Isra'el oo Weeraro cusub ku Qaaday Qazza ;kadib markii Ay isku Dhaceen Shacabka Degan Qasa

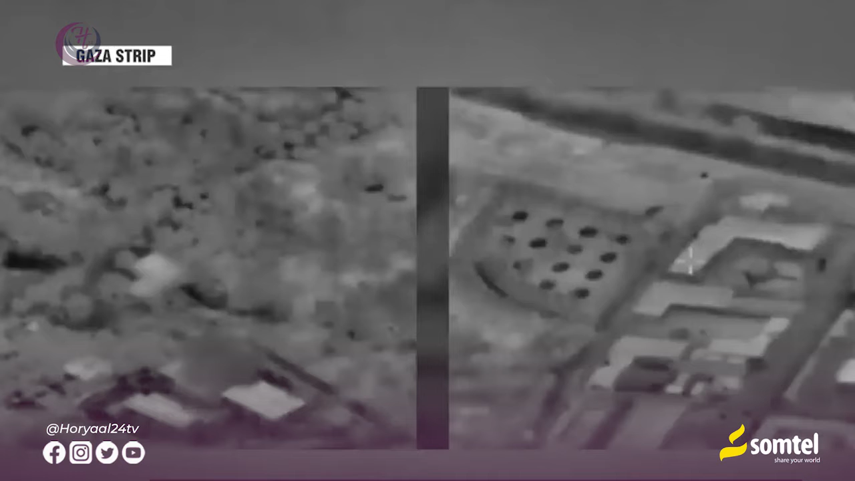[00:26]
waha warruku tilmameen indiya raddaga loo ilay hiin milatiriga Israela yi fulisay duqay mahaasi,
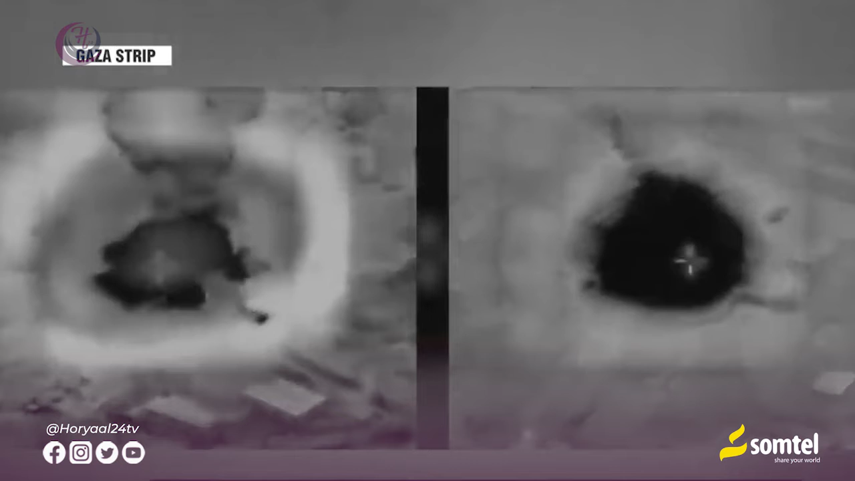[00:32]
oa yaku bar tilmameetate yi pedisiin milatiri oo urruku Hamaas, uwa dheksada an,
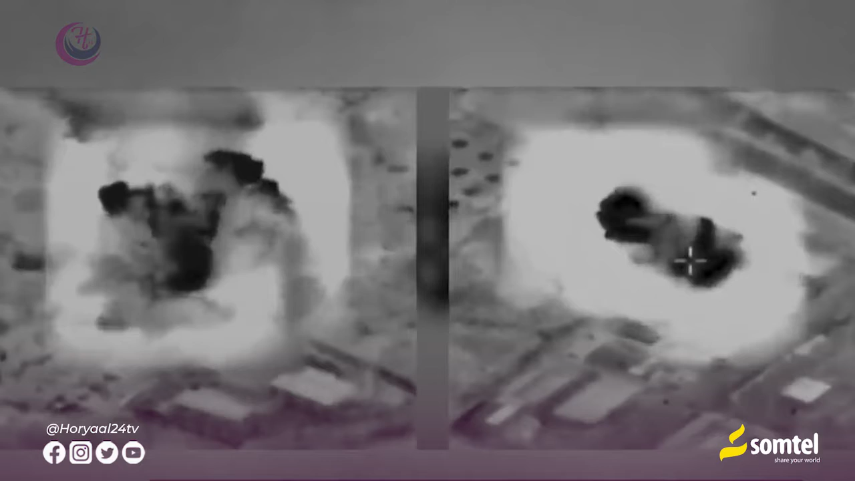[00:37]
soo saris da huu payyata oo barrada, wairrada a ya chawabu wa haabu fina soqaaday wal xahaqar xa,